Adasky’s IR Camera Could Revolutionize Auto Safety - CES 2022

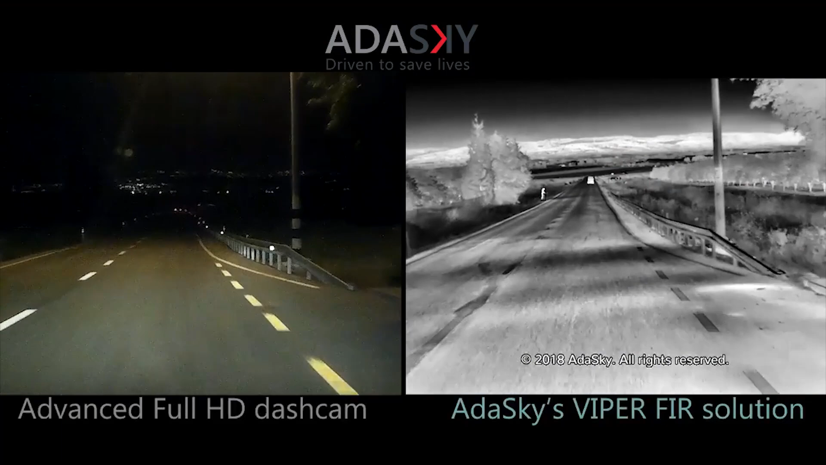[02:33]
So first off, we're great in inclement weather, bad weather, nighttime conditions, what people are saying are edge cases, right? And we're refuting that. We're saying, no, nighttime, emergency braking should work, and the testing right now says it doesn't. Well, I love your quote, nighttime is not an edge case. Yeah, exactly. It's true. And come on, we need our systems to be working 24-7. This technology, it doesn't need any ambient light again.